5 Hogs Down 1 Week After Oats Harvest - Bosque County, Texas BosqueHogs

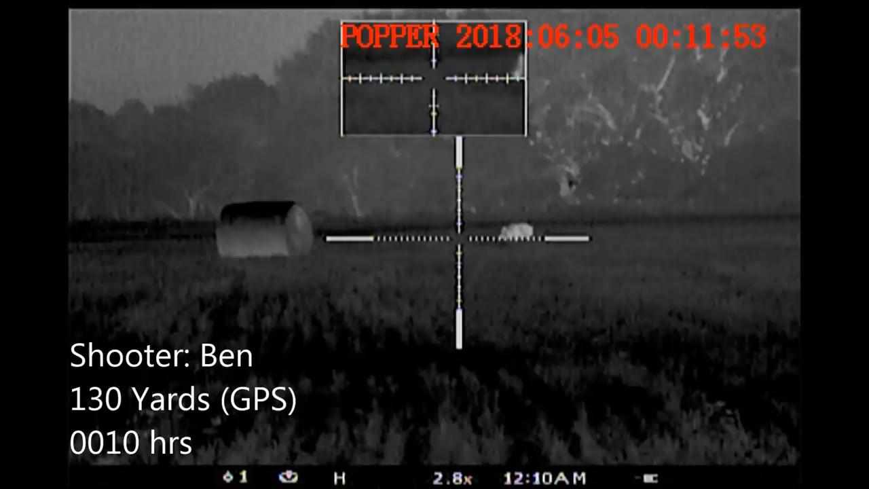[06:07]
I asked Ben to tell me when the boar clears the hay bale from his view. When he does we start the countdown.
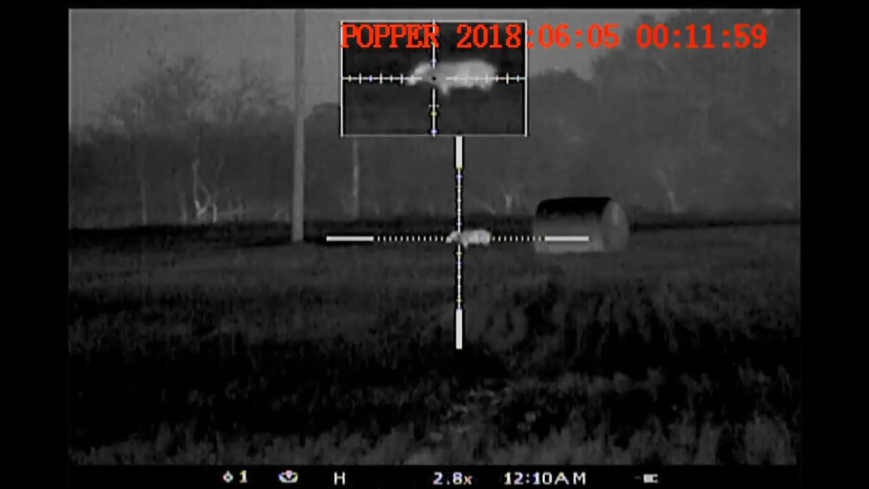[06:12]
The boar stops. And down he goes.
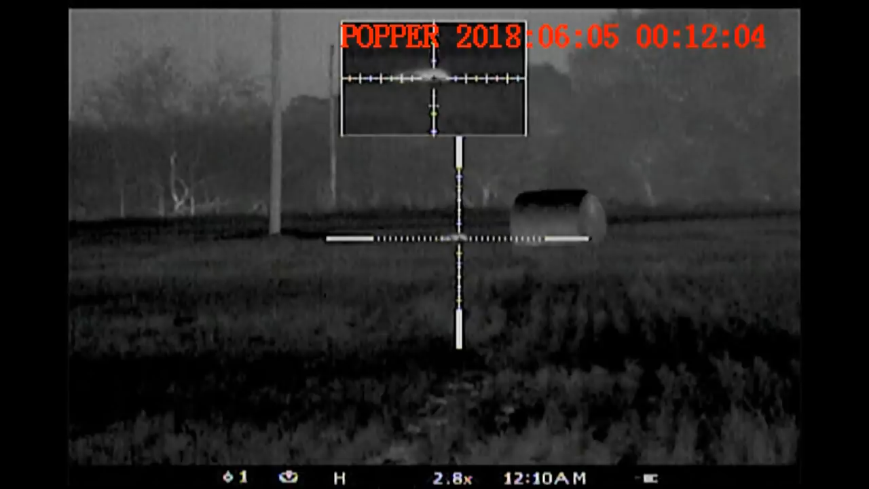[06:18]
This boar turned out to be a 215 pound boar. It's the large hog of the night.